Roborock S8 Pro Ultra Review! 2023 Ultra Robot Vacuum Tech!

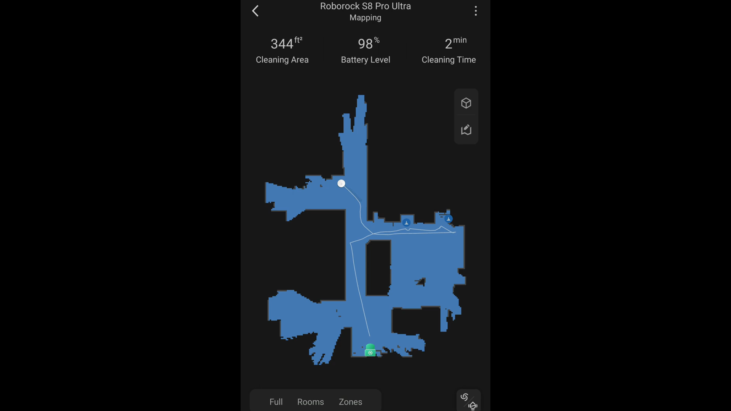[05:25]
The final round of changes are in the app, which are pretty cool. I did a full walkthrough of the S7 Max V Ultra app,
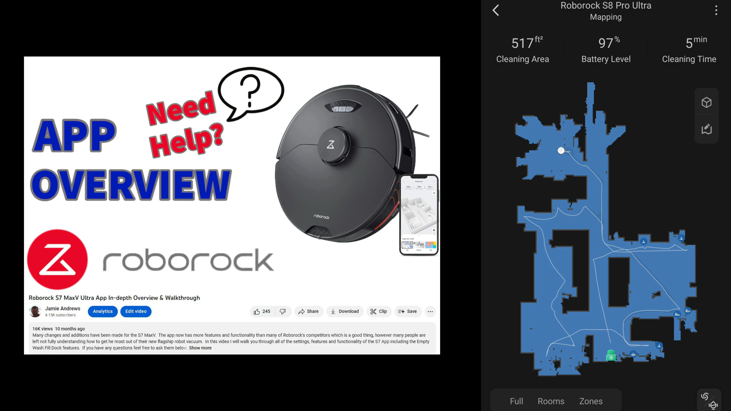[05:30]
which I will link below,
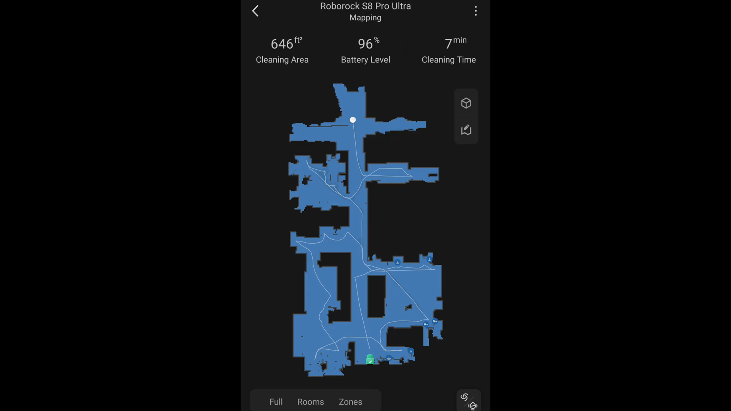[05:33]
so now I will just touch on the changes in this video. The first change I noticed was with the addition of a status bar in the very bottom that will give you a visual indication of the progress of the job. It might be a small change, but I now want this on all of my robots.
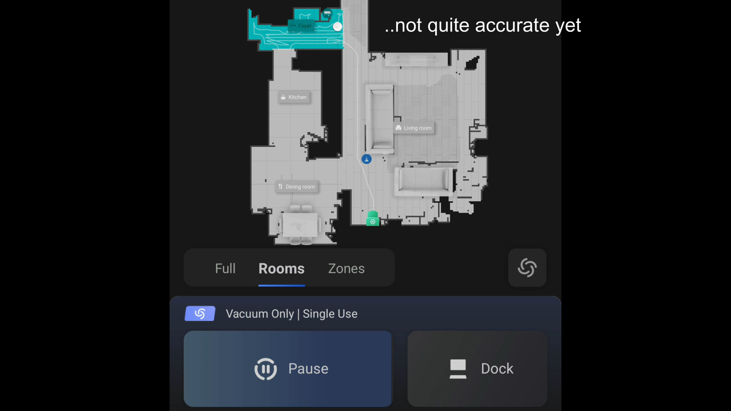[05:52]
Another change that I really like is buried in the settings menu under carpet detection, labeled deep clean carpets.
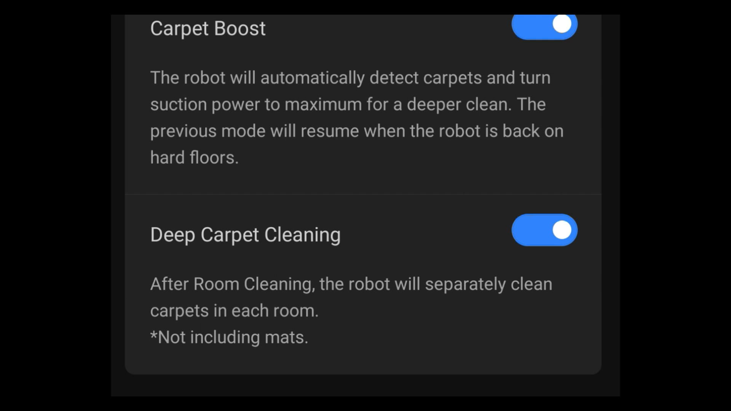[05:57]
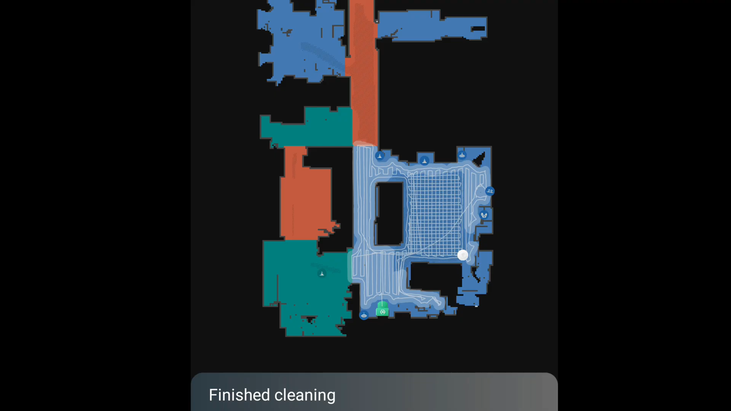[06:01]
This allows the robot to sweep and mop your hard floors,